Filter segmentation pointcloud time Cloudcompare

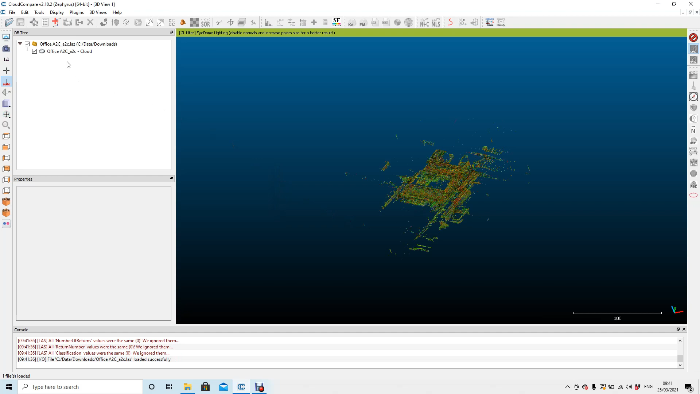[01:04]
Let's have a look. So we've got rendering options here. We can put none. We've got an EDL lighter shader here.
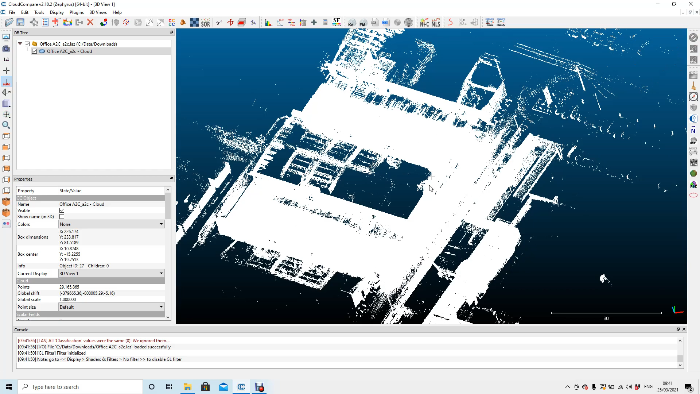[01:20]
You can see by default, I think, when you open up the software, the EDL light dome is not on by default.
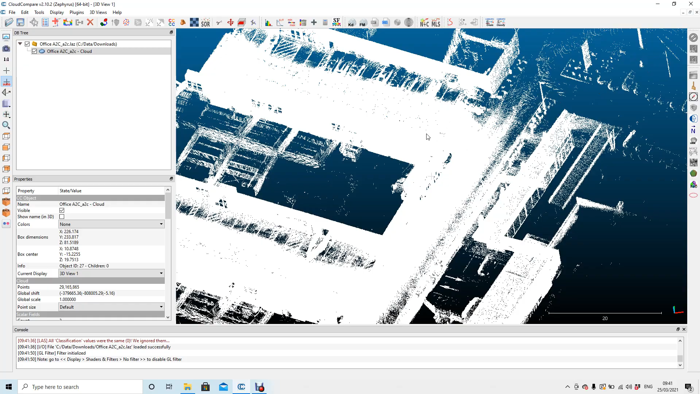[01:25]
So if you want to have a better look at the data, click that little button there and everything's a lot clearer.
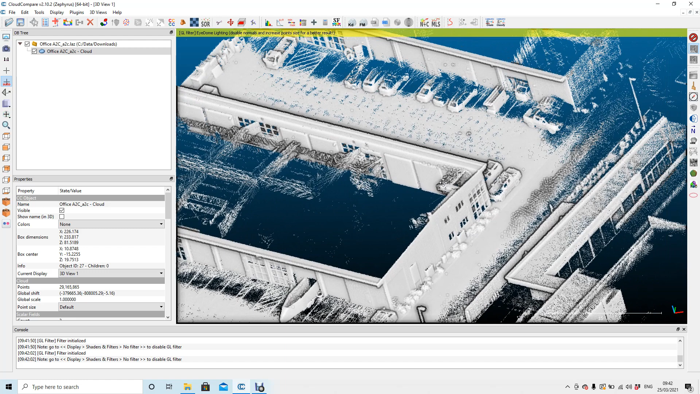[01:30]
So to filter this data, if we want to isolate some of this data based on the time it was collected, we need to first of all render the points as using Scalar Field as here. And then you want to scroll down and then you want to come to the Scalar Field menu and active, we want to choose GPS Time.
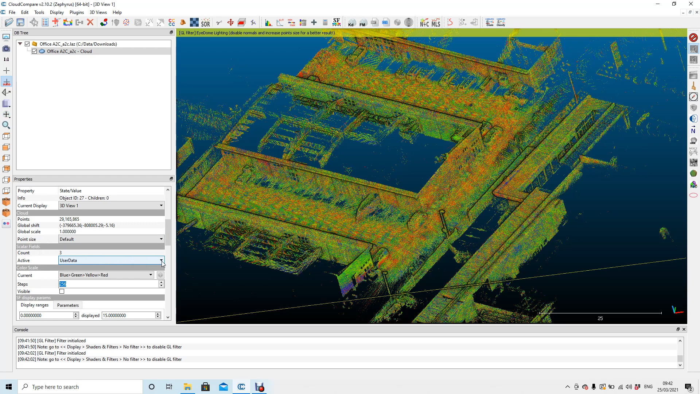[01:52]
OK. So choose GPS Time there.
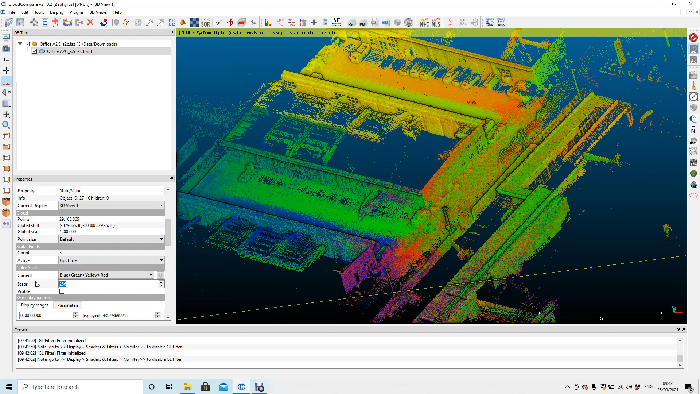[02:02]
And then you see the next option color scale visible. Just click the little button there and then you've got the actual Scalar bar there for the time. And then the last step is you come down here and you can see these little circular grips at each end. This is our selection. So we're going to drag that along and obviously it's going to grey out the points that we're selecting. And you can do that at both ends here.
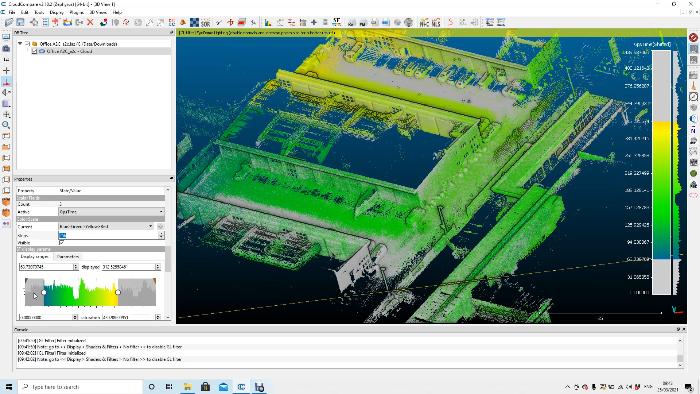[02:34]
But I'll just leave it at the one end to cut the data off at the end. So, you know, you can obviously zoom in when you're doing this. So make sure you're selecting the area, you know, the time frame, picking up the points you want to select.